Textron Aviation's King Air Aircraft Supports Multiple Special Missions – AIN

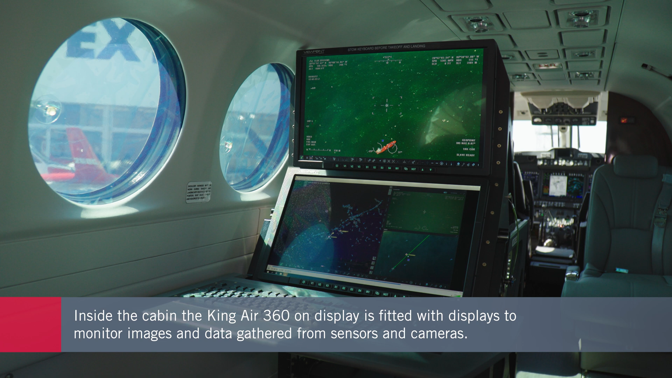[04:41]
There's a mission seat, and you'll see how in a normal surveillance type mission,
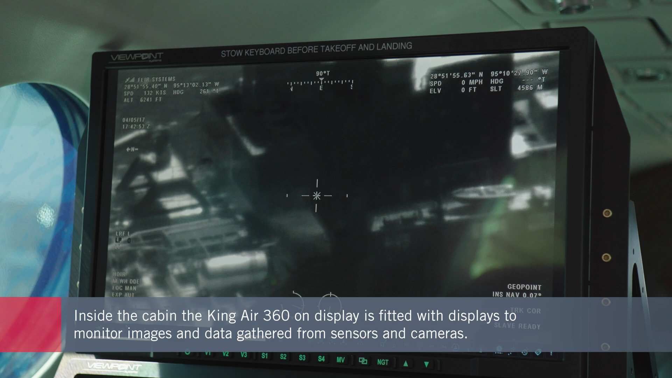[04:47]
you'll have operators in the back that are really combining the different information from the different equipment on the aircraft to provide the,